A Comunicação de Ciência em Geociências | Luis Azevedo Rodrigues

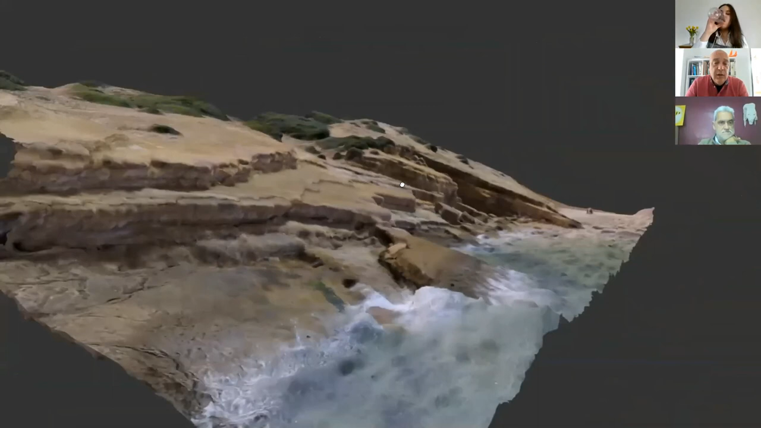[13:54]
Ou seja, isto aqui já é um modelo 3D que foi feito a partir de um levantamento